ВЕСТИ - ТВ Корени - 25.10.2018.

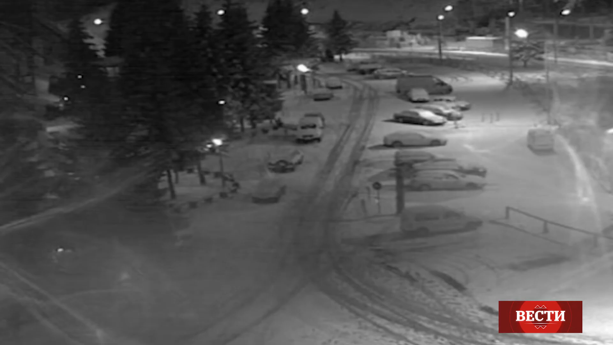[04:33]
Sneg je vlažan i lepi se za kolovoz, te se vozačima koji kreću na put preko ove planine savjetuje oprez.